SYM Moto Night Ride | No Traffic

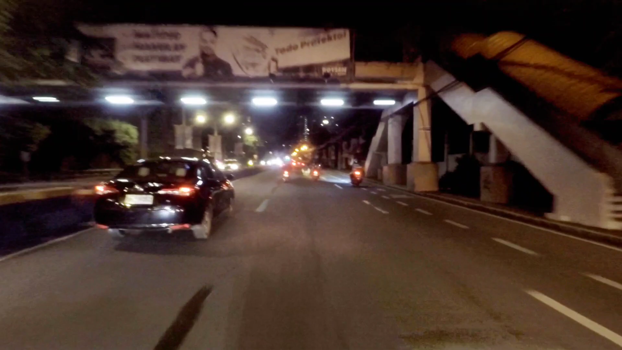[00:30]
Ayan po, night ride tayo ngayon. Yon, medyo maluwang, walang traffic oh. Ganitong oras, magandang mag-ride. Walang ka-traffic-traffic mga kaupay.
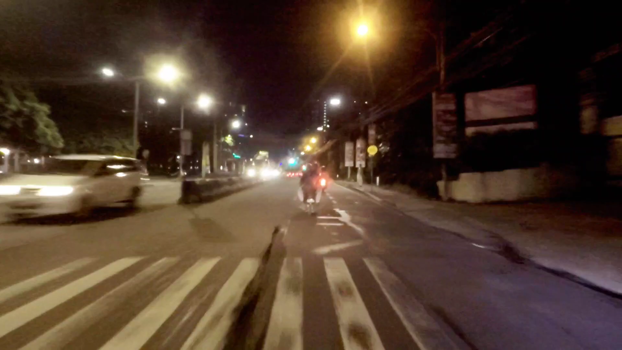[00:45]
Pero ingat pa rin tayo sa pagmumotor.
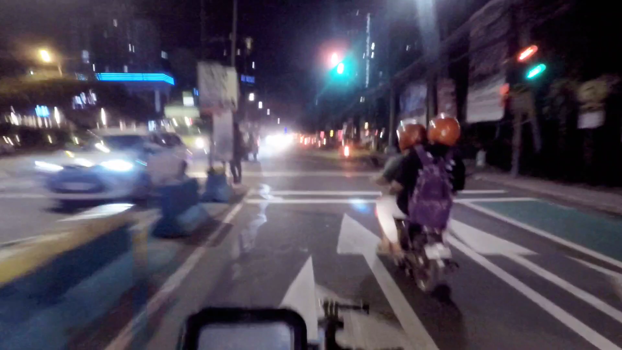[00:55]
Dubli ingat pag nagmumotor tayo. Chill ride lang tayo mga kaupay.
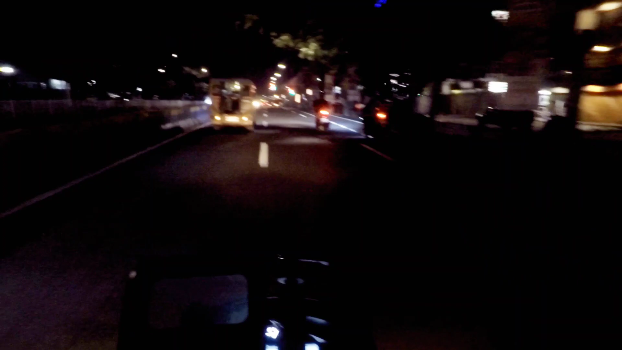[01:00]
Tsaka ayan, dapat focus tayo sa pagda-drive. At saka advance tayo. Tingin sa unahan, tingin sa kaliwa, tingin sa kanan. Eh syempre, meron yan susulpot na lang bigla eh. 'Di ba? Kahit sa tama ka. Yan. Pawano na tayo. Papasok na tayo ng daang hari.
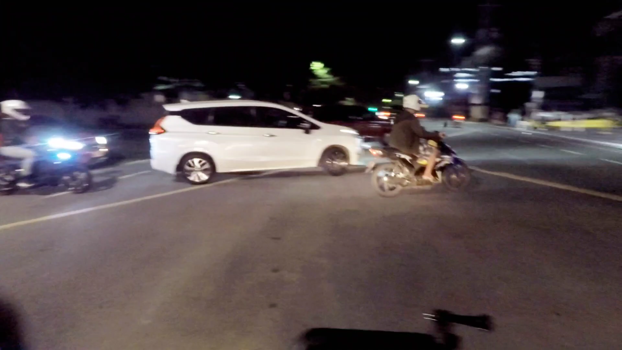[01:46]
Dapat magano tayo, magbigayan, lalo na walang
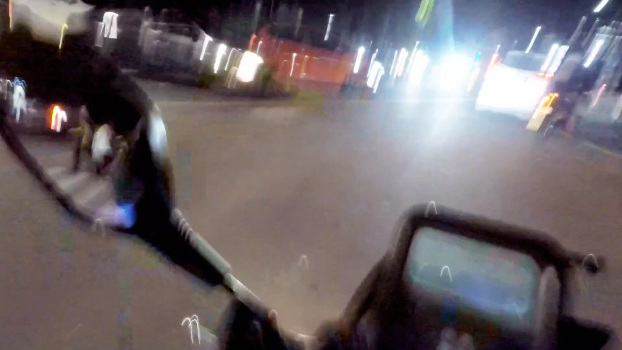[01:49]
wala ng traffic enforcer, walang traffic light.
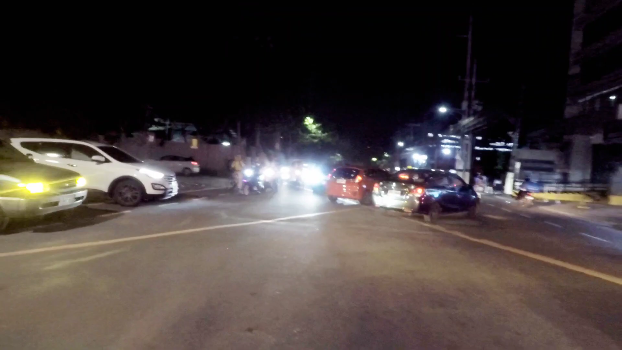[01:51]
Dapat bigayan lang dito. Tsaka ingat kasi mayroong sumusulpot pa naman oh, ganito.
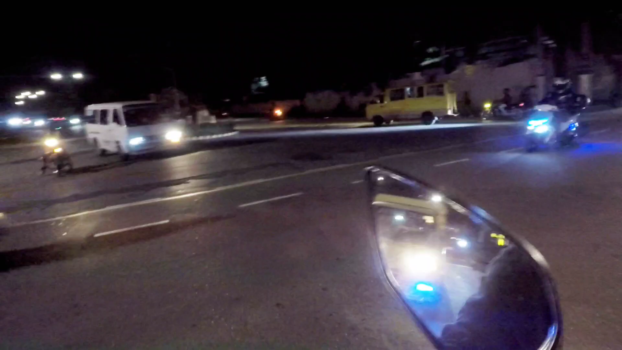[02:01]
Okay. All right.
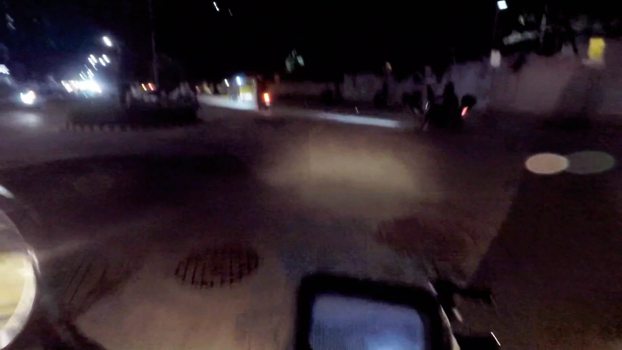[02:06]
Yan, dito na nga tayo. Danghari na.
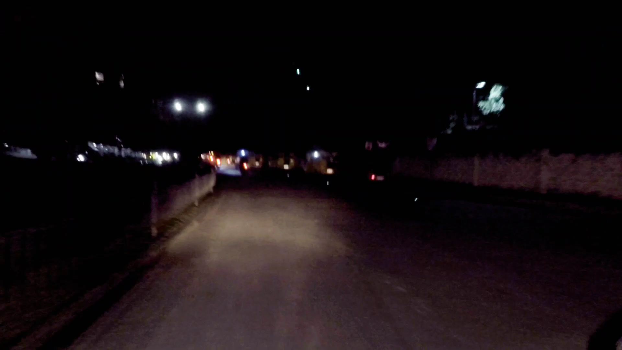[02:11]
Ayan. Maganda rin magbike dito. May bike lane. Kahit gabi, napakasarap magbike.
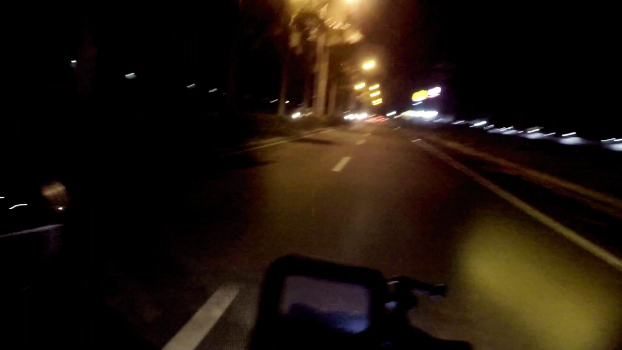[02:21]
Shifting-shifty ka rito. Malawak yung maluwang yung bike lane. Ayan.
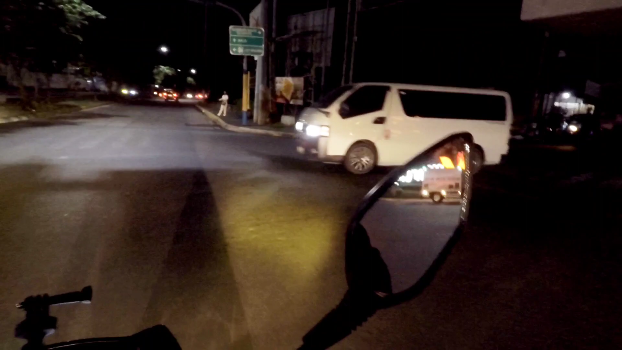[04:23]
Okay. Dito maliwanag talaga. Yan. Dito ay alalan na to dito eh. Ay alalan.
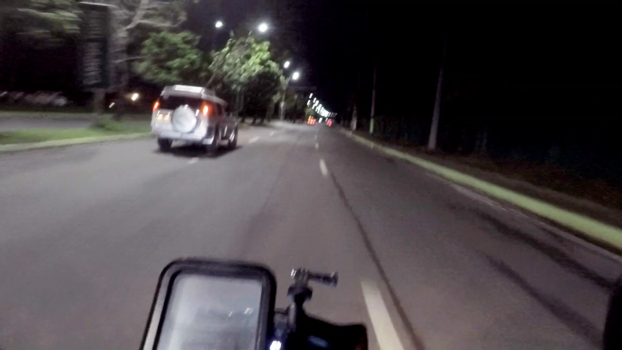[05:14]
Malang gasolina ngayon. Grabe. Ayan. Dito na tayo sa ano. Saturday and Sunday, dami rito na gano. Maraming nagbabike dito mga kaupay. Grupo-grupo sila. Oh, napakabilis ng hundaklik oh.
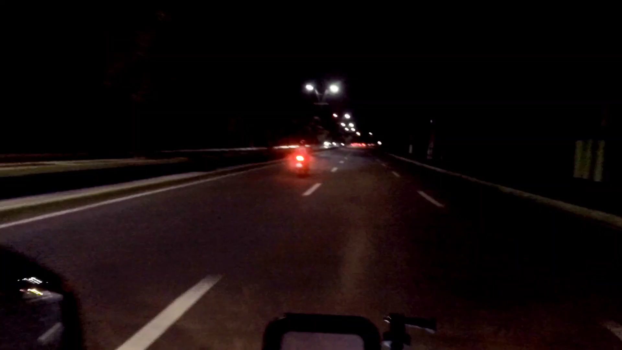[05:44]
Hundaklik lang sa kalam ha. Napakabilis. Anong ano niya, takbo. Dito matakbo ako ng 73. So tumatakbo yun ng 80. 80 to ano, 85. Hundaklik, 90 pa nga yata yun ha. Ayan, dito na tayo sa dulo.
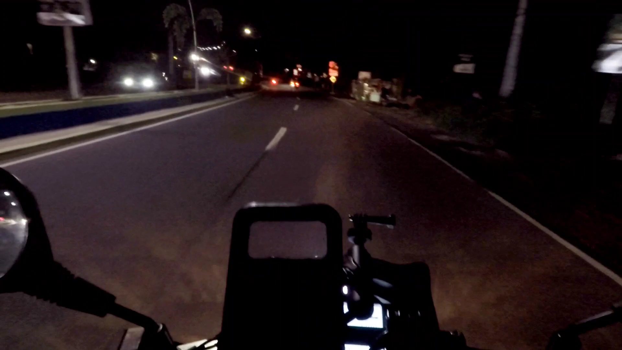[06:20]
Signal tayo kasi dito tayo sa kanan. Yan yung manong pataas. Puntang Lancaster yan. Pasong Buaya. Lancaster, Tracy, yan, shortcut yan. Ito naman dito. Papuntang Aguinaldo Highway.